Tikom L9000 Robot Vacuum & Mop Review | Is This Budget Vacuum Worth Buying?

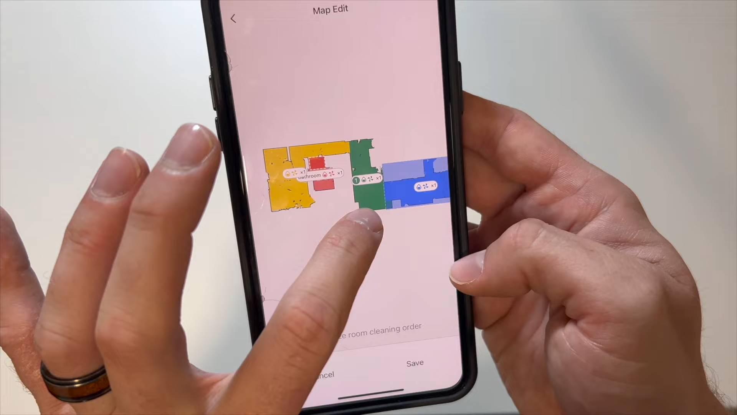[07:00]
I will click on that one, and then we'll just have this one be number two,
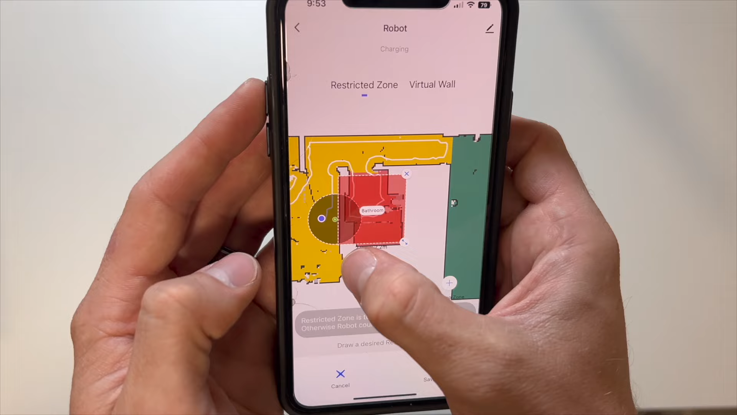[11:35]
The other thing that gave me trouble was that I couldn't create a no mop zone or a no sweeping zone around the area of the charging port. That just made it a little bit difficult to create my rooms and my no mop zones, and it limited where I could put the charger.